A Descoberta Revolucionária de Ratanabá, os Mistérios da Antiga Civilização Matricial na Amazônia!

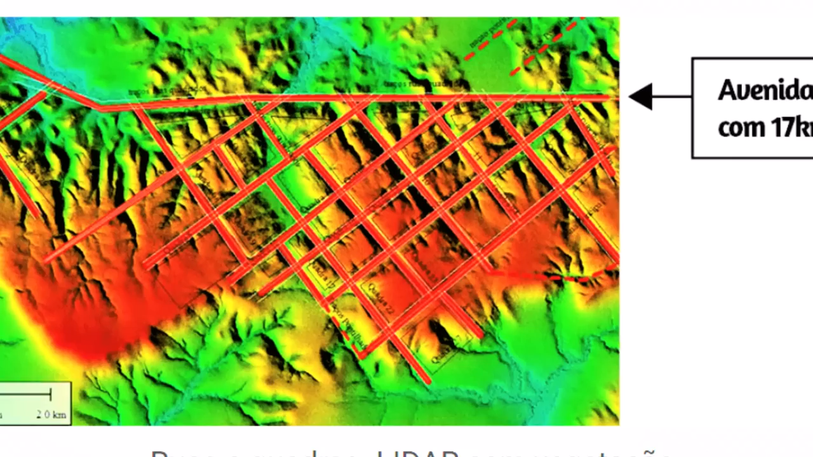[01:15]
representam uma herança fascinante da antiga civilização Muril para a humanidade. Após décadas de intensas pesquisas, as equipes da Associação Daquila de Pesquisas revelaram as impressionantes aquadras de Ratanabá em Apiacás, Mato Grosso, onde o Lidar desvendou estruturas peculiares que desafiam a explicação natural, segundo o site oficial de Daquila Pesquisas.
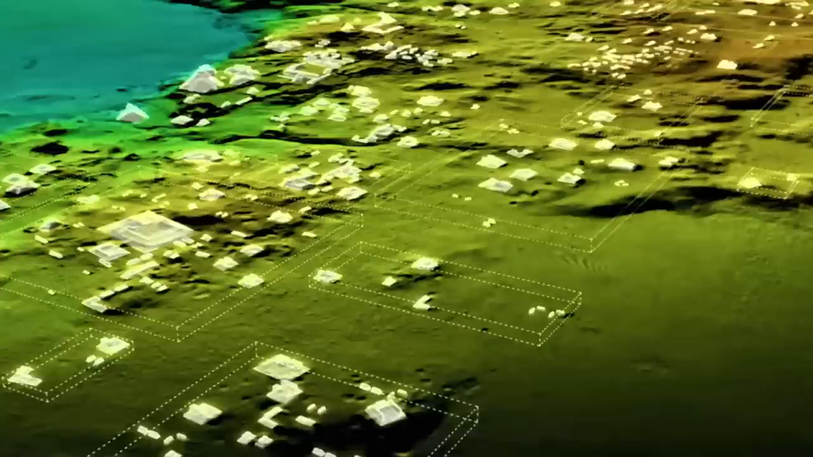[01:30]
A descoberta revolucionária de Ratanabá, e os achados arqueológicos.
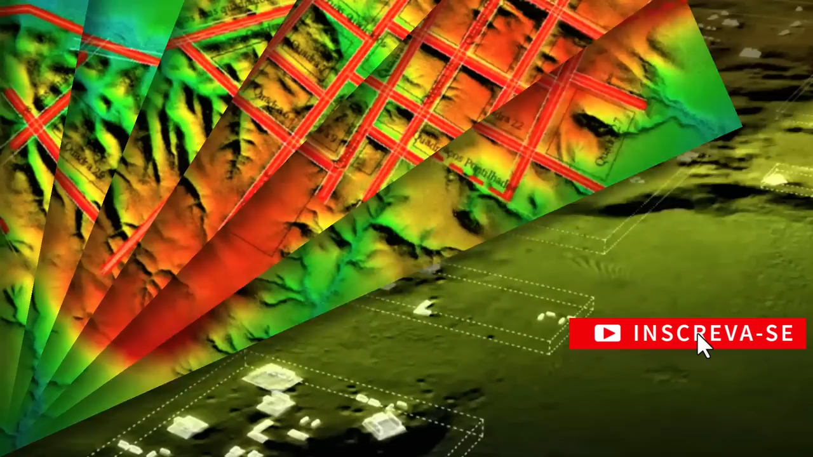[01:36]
Após extensos trabalhos de campo, as aquadras de Ratanabá foram identificadas como um local potencial para investigar civilizações antigas na Amazônia.
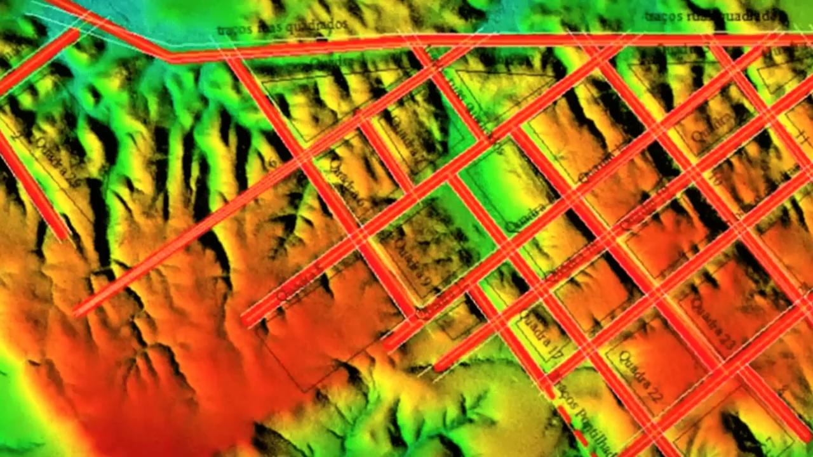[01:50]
Utilizando o Lidar, foram encontradas ruas com larguras notáveis e quadras perfeitamente simétricas, algumas cobertas por sedimentos de um antigo dilúvio.
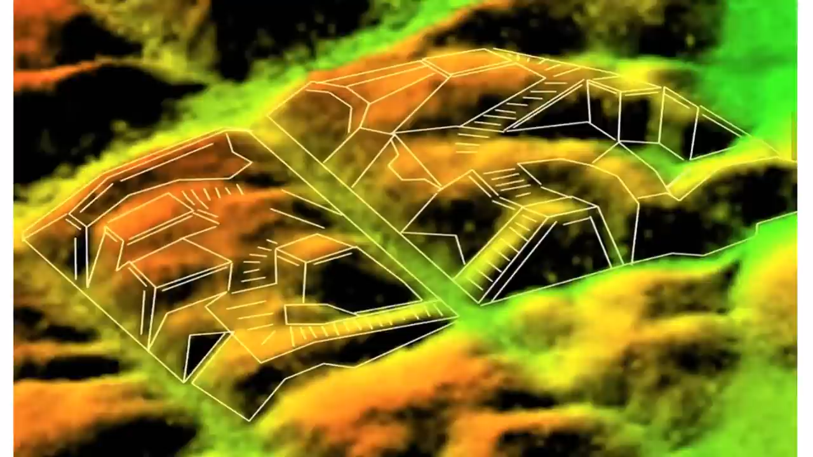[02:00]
A presença de fontes de água misteriosas que desaparecem rapidamente em galerias e sumidouros subterrâneos, intriga os pesquisadores, sugerindo um sofisticado sistema de canalização.